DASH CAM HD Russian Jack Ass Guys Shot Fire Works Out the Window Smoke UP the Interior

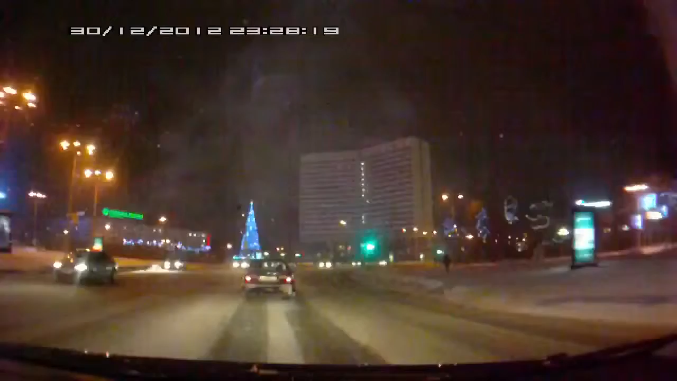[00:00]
Задняя машина Пропустите, пусть пройдет Свадьба А тут, Женька, смотри, вот сюда сейчас Где эти самые Эй, постой чуть-чуть Эй Банутые что-ли Женька, вон смотри фонтан Женька, фигура и фонтан Красиво, да? А там реальный фонтан будет ли это? А, блядь, загорелись, ёпта Придулки, блядь
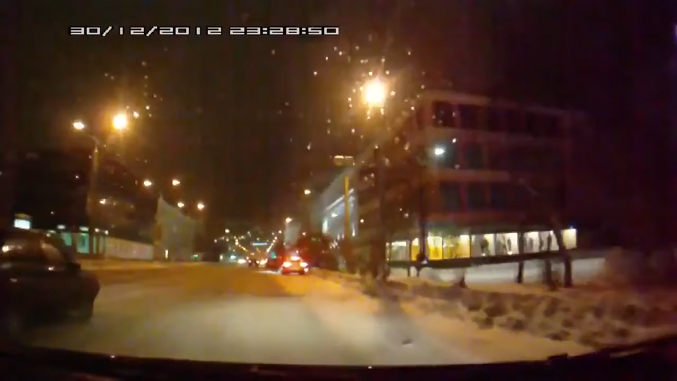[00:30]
Что, блядь, остановиться, блядь? Зачем? Не знаю Посмотри, может помощь нужна Там, блядь, молодые ребятки совсем Мало ли, что сейчас, нахер, взорвется Судеревый фильм Они выскочили, у них дома срал Эта машина Ну, это не дураки